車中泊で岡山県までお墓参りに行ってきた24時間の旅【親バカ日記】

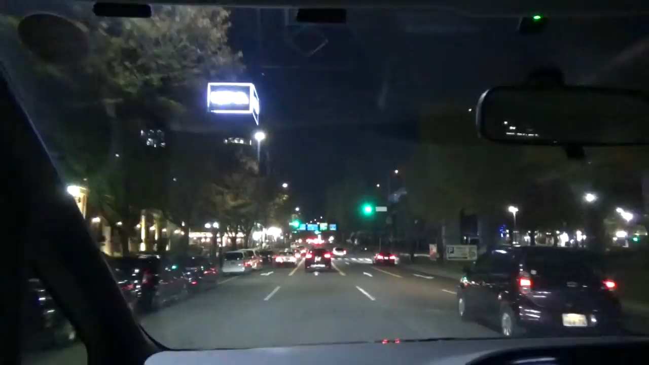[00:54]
では岡山を目指していきましょう。はい。
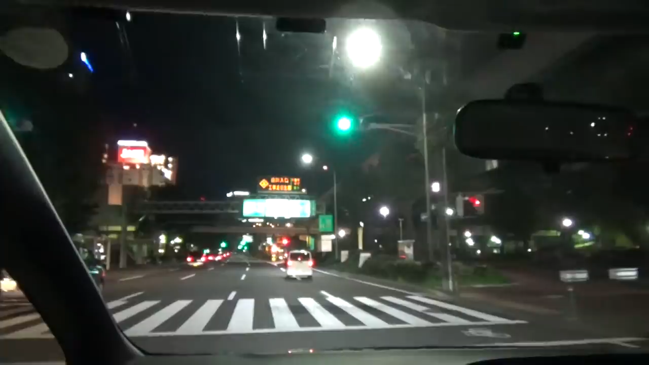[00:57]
まもなく高速道路に入ります。あ、あそこか。700円です。
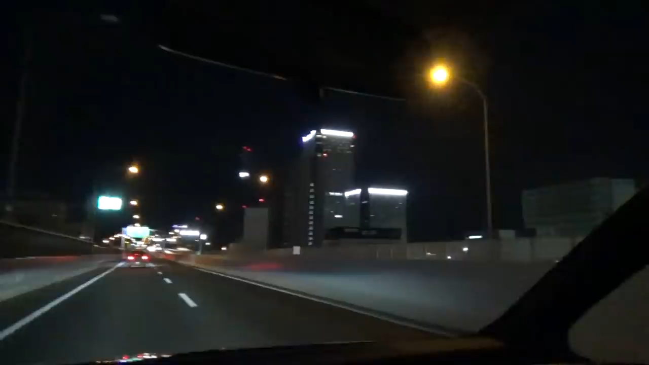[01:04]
でも今日も夜景綺麗だよね、名古屋って。今から東明阪に入ります。
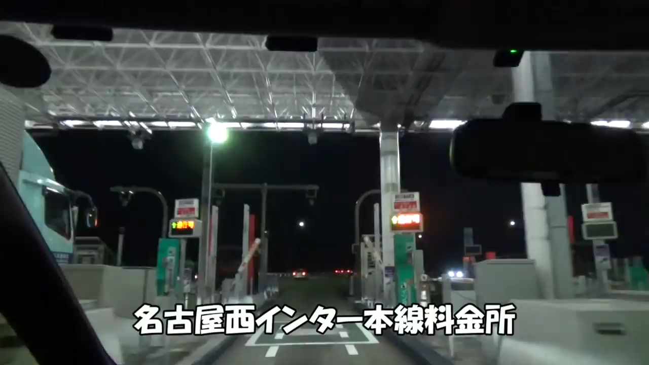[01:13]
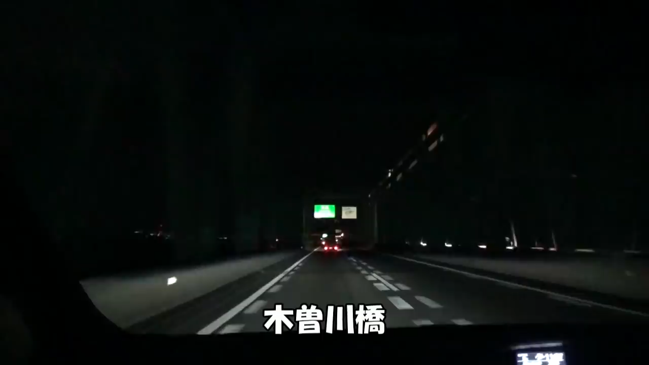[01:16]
まもなく三重県に入ります。はい、三重県に入りました。
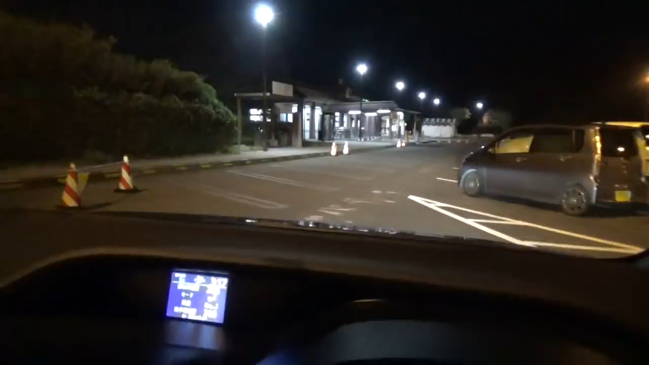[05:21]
はい、瀬戸パーキングエリアに到着しました。岡山インターまで、残りあと20キロちょっとということで、今日はここで車中泊をしたいと思います。